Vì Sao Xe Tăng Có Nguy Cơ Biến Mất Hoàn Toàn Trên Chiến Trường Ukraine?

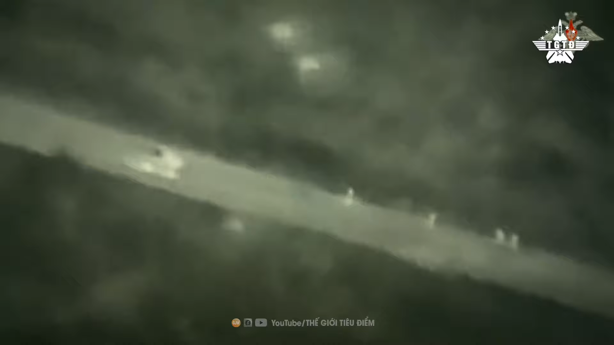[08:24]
Nhưng mọi hoạt động chuyển quân của họ, kể cả vào ban đêm, đều dễ dàng bị đối phương phát hiện và tập kích.